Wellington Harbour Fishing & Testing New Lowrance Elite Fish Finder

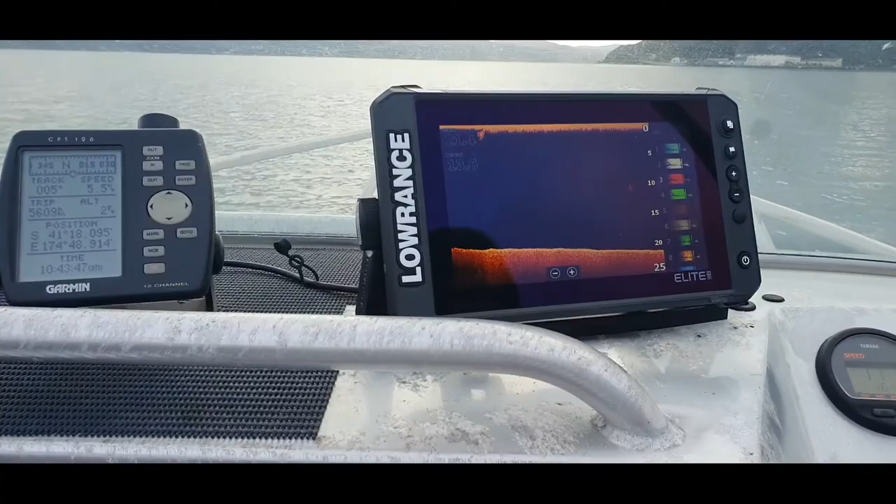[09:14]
Let's see if we got lots of snapper here.
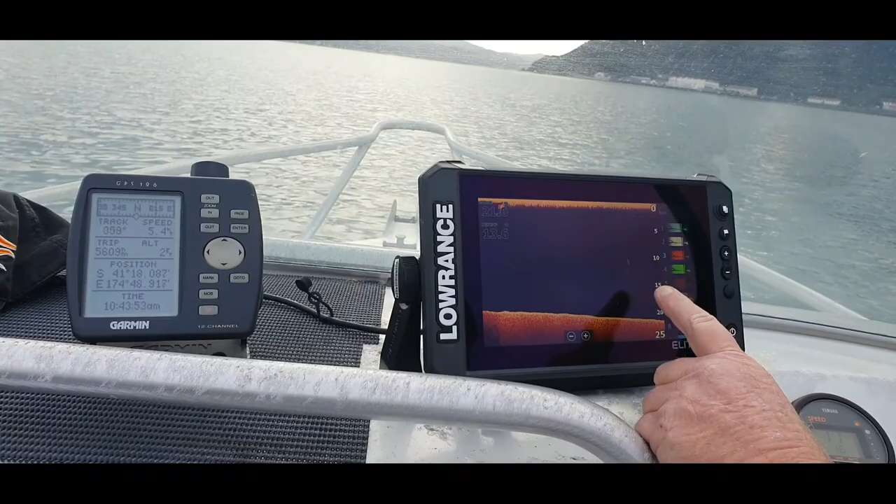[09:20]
See, that could be bait fish. That could be a kingy too. And there's a couple of yellow spots for fish.
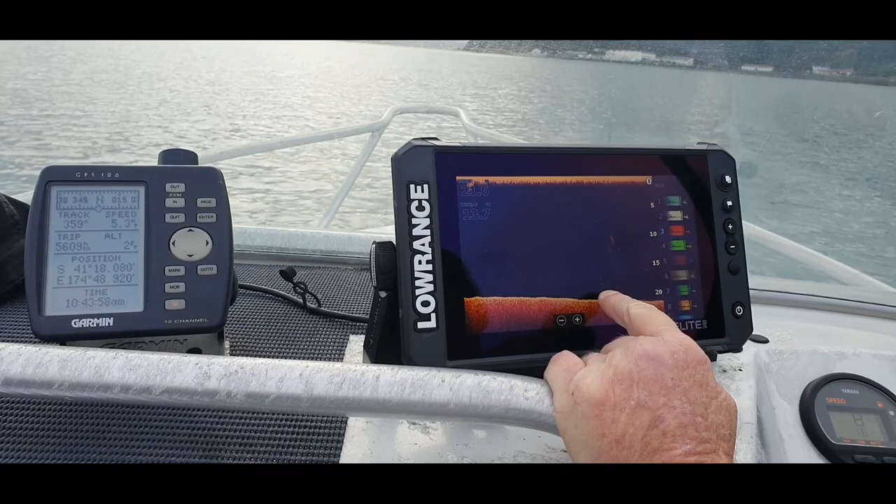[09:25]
Yeah. We don't find anything here, we'll go around the corner.